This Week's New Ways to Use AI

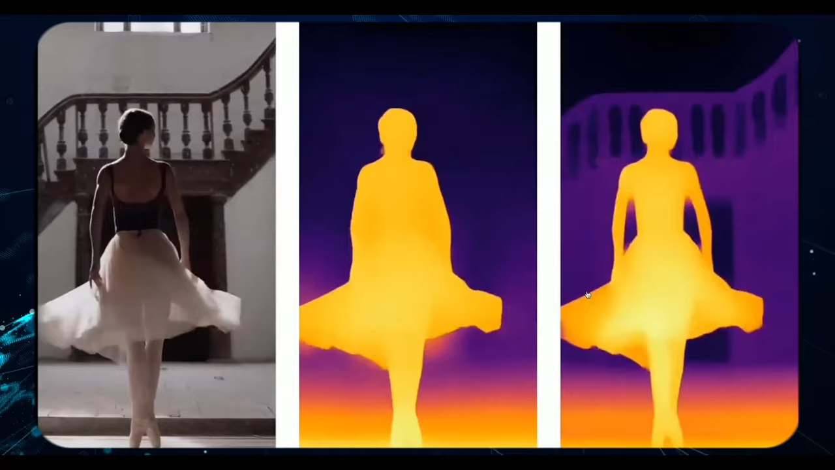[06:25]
Depth maps, integral to 3D modeling, convey spatial depth within a scene through varying tones.